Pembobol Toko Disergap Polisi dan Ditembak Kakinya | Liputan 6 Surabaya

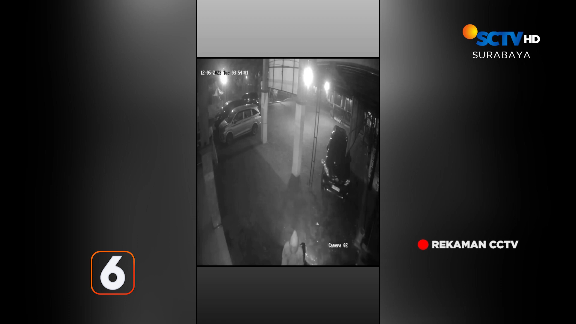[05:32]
Seorang pria berpakaian jaket putih berjalan mendekati motor korban Dalam hitungan detik pelaku